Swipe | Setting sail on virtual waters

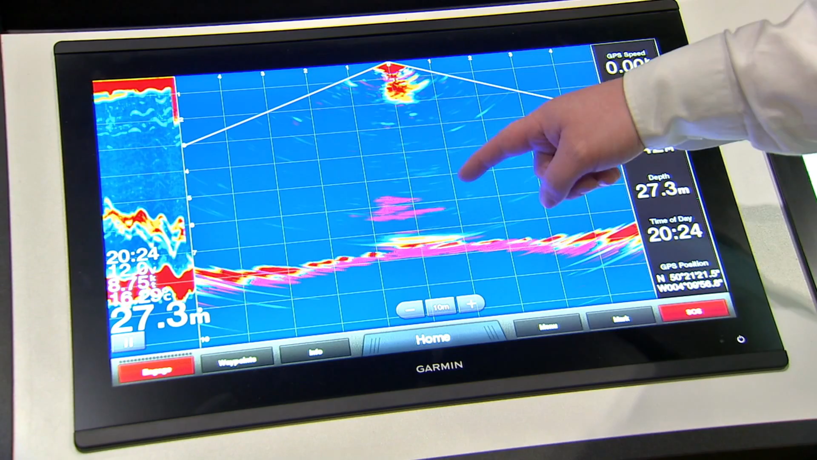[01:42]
On screen: depth 27.3 m
easier sonar historically was recorded information that would then you would pass over and it was in history